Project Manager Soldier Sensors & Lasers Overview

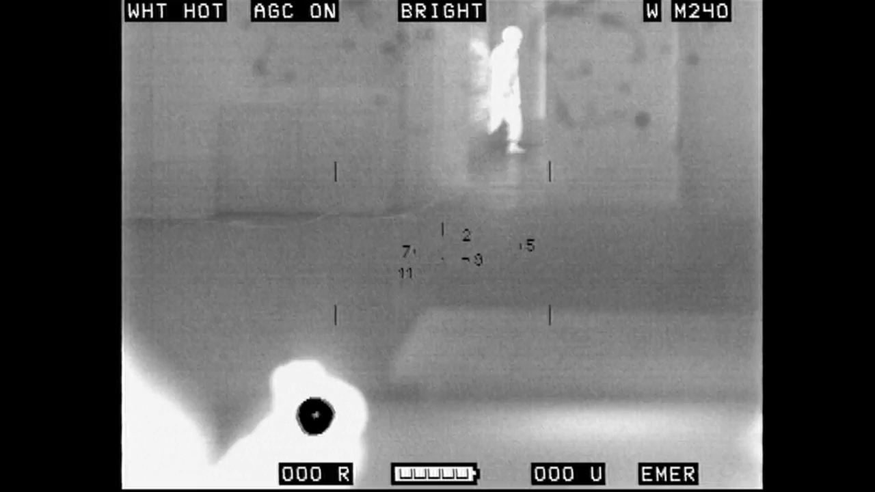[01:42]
There's no way you would have been able to pick that up either with NVGs or with the naked eye.
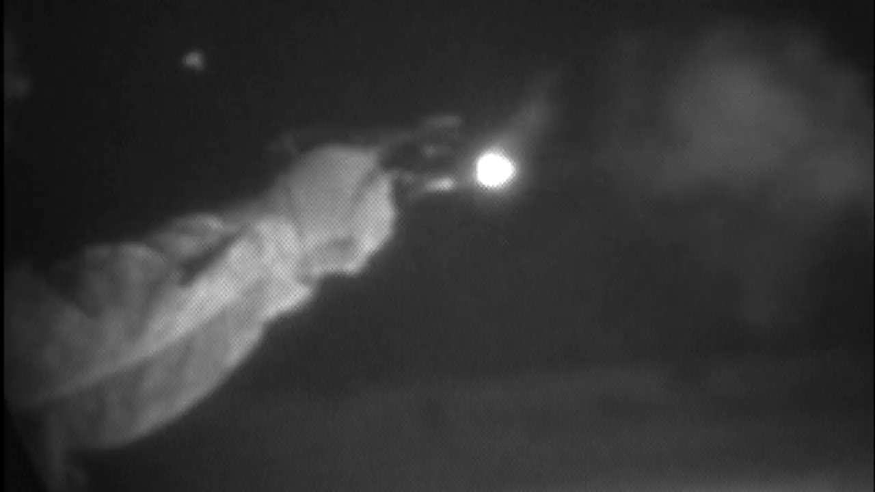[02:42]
the night vision, whether it's the I-squared or the IR,